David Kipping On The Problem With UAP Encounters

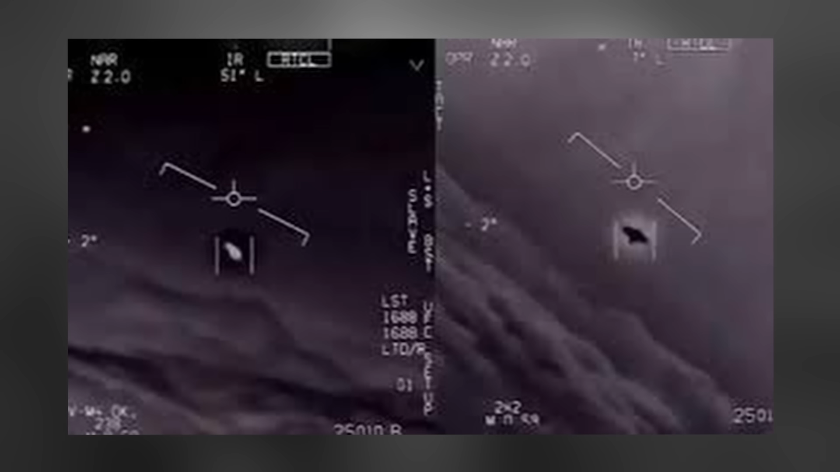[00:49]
That's the Nimitz. In November 2004, the USS Nimitz Carrier Strike Group encountered a Tic Tac UAP off Southern California,